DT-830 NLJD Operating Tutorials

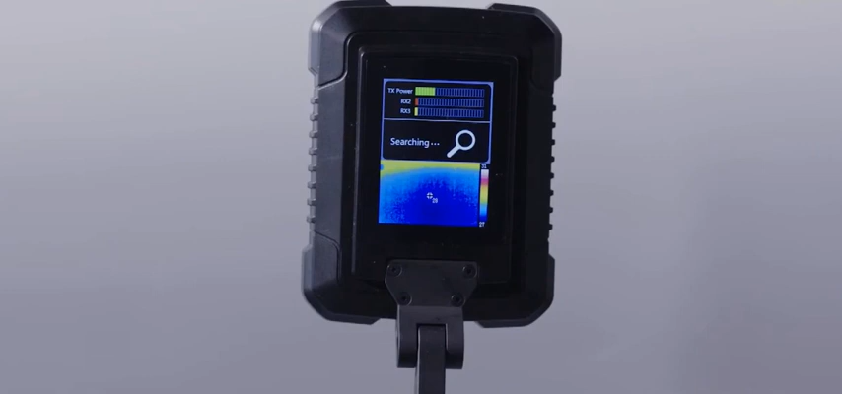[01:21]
The detection unit and infrared imaging unit are primarily used for nonlinear detection and infrared imaging.
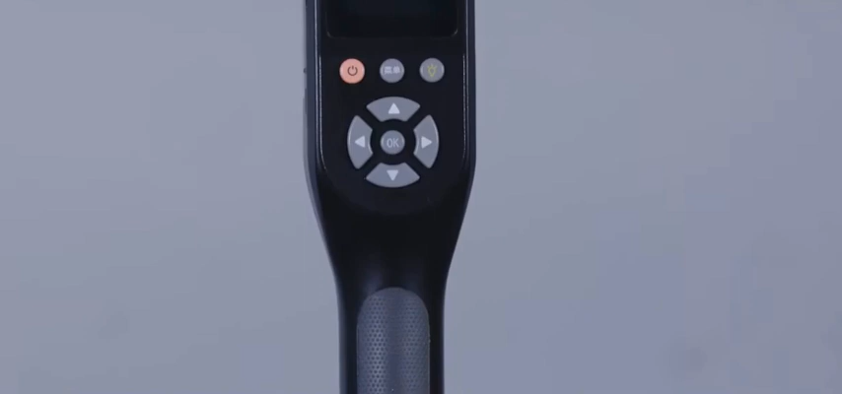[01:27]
The control handle unit is mainly used for system parameter setting.
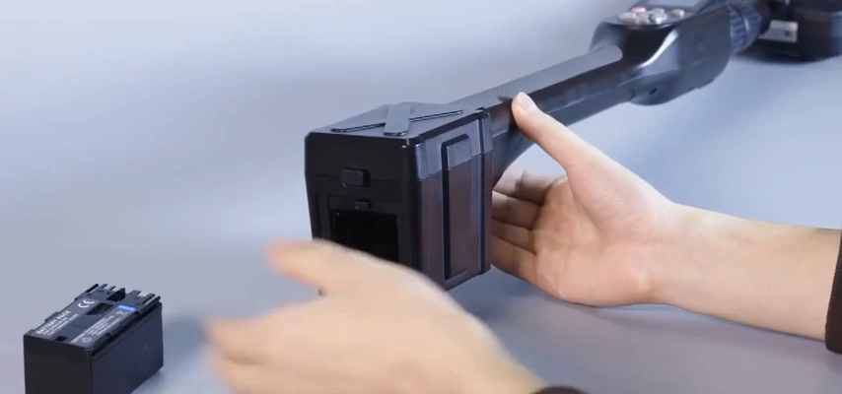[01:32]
The battery tank is used to supply power to the device. The equipment display part includes two parts.
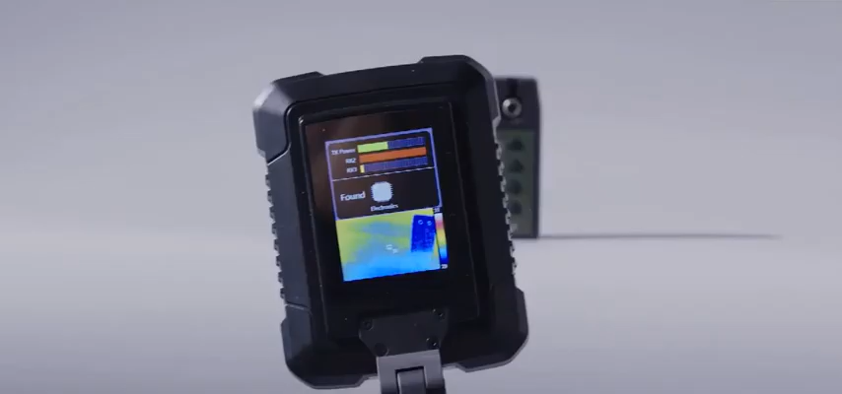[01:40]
The upper part is a nonlinear junction detector,
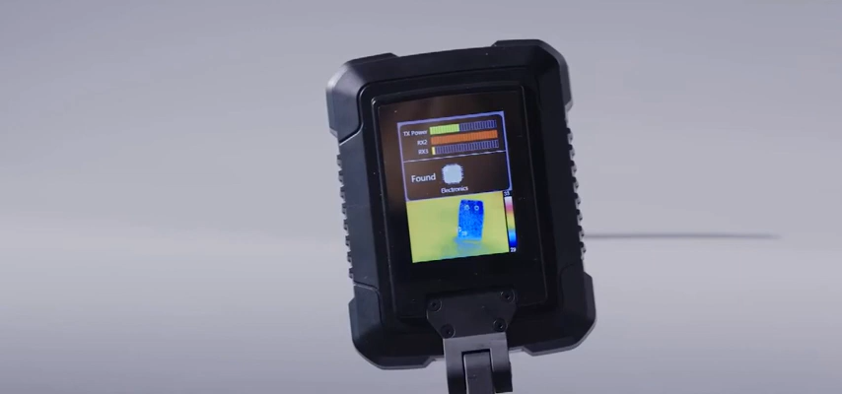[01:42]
including transmitting, second harmonic and third harmonic receive signal strength. It also prompts three detection states. Detection, discovery of electronic products and discovery of metal oxides.
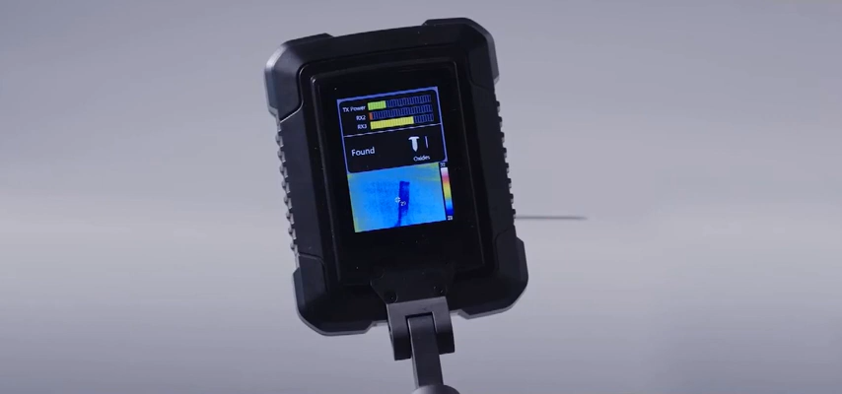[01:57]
The lower part is infrared imaging, which display the outline of the heating part of the tested equipment.
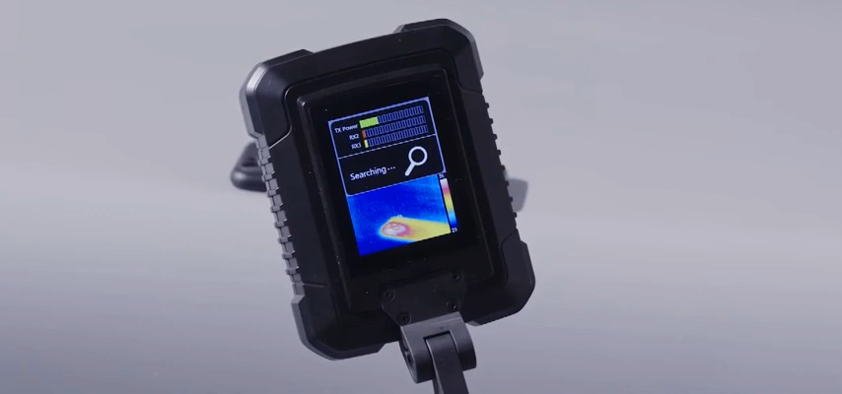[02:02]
The central control unit comprises a power key, a central control display screen,